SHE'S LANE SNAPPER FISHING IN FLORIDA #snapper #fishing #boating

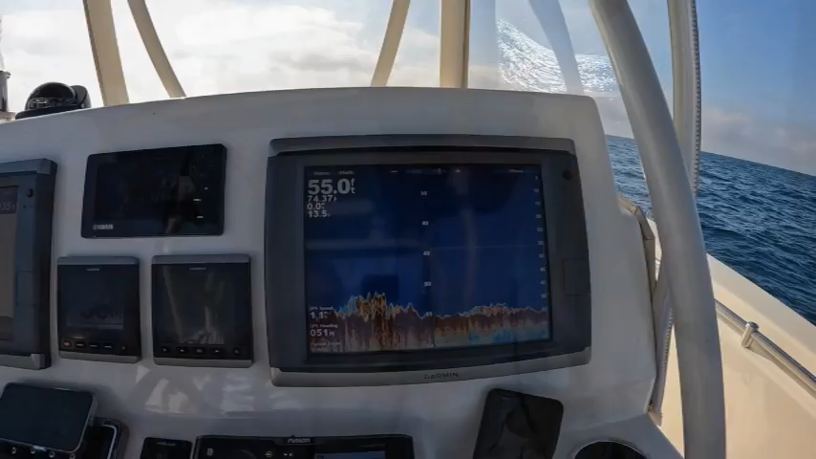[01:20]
On screen: depth 55.0 ft
There's what we're fishing on, 50 foot of water, 55 foot of water.
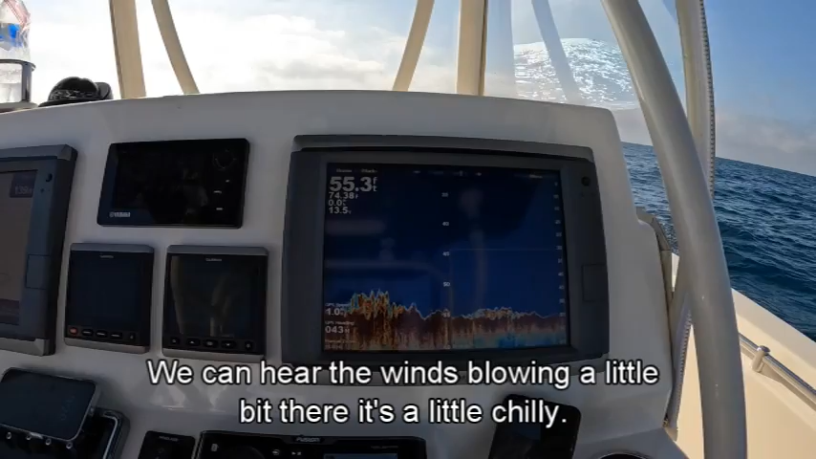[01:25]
On screen: depth 55.3 ft
You can hear the winds blowing a little bit there. It's a little chilly, that's why Anna's all bundled up, a little chilly in the morning.
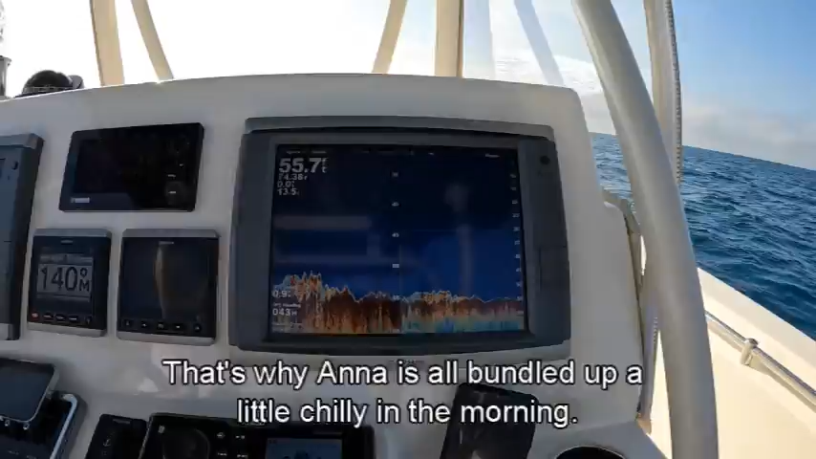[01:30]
On screen: depth 55.7 ft
Not the right flavor yet. Look at there, as soon as it hit the bottom, like.